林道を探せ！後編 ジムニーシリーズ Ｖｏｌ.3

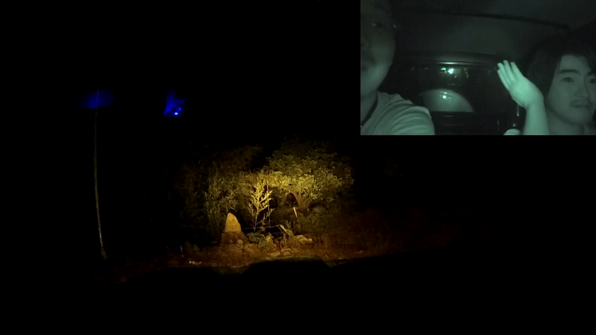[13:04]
ね?左は行き止まりじゃね?そう?
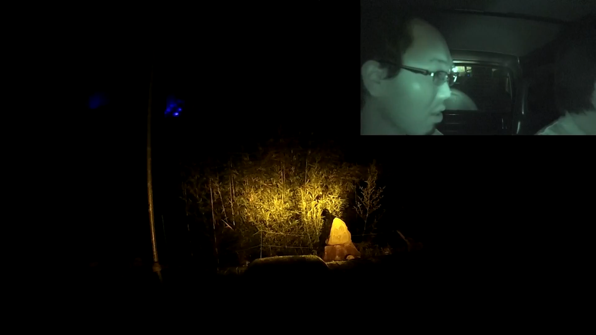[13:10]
うん行き止まり建物があるもんなんかさぁカメラの明かりでガラスが半身何も見えんっていうねちょっと思わない先日かな?うん見えないよいしょこれ右行けるかあれ?道じゃないんじゃん道じゃないのこれ?道じゃないでしょどう見て?真っ直ぐの?まだ真っ直ぐのが道っぽいでしょこれ道じゃないでしょこれこそどっちもじゃないこれ道じゃないってこれいかんって入っちゃうもぉーこの辺ってなんか行き止まり多くねんちょっと